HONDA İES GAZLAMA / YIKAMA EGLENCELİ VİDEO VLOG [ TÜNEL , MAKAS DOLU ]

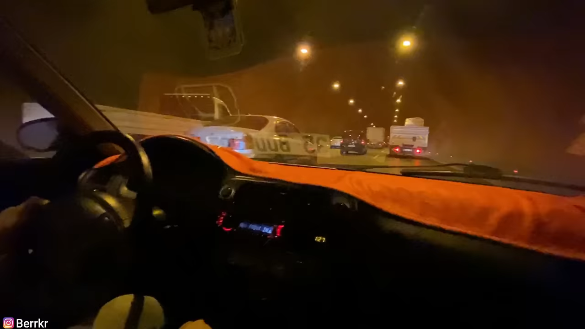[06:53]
Boş boş yaptım, boşa yattım. Çek ikiye.
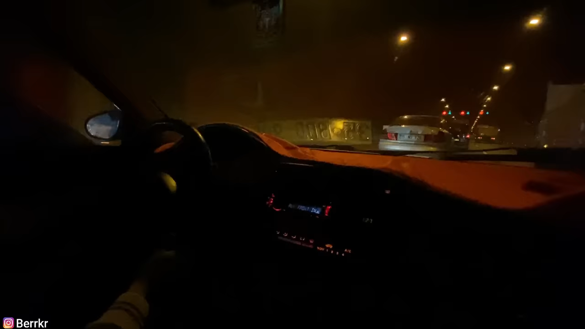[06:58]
Az sola yapıştır. Bas çek. Yapıştır çapraza vur. Vur çapraza.
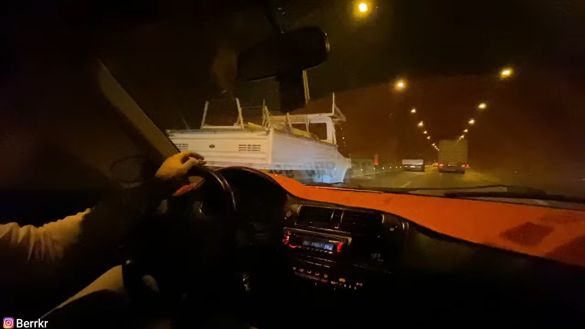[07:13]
Hızlı olursan sola geçerdin. Yunus olsaydı yapardı onu.
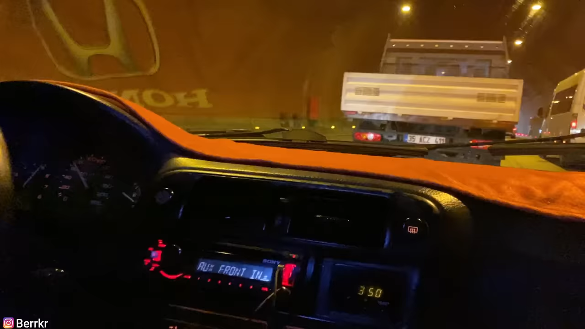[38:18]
Yapıştır geçersen. Yürüsene birader, sen beni neye tav ediyorsun lan? Ne yapıyor?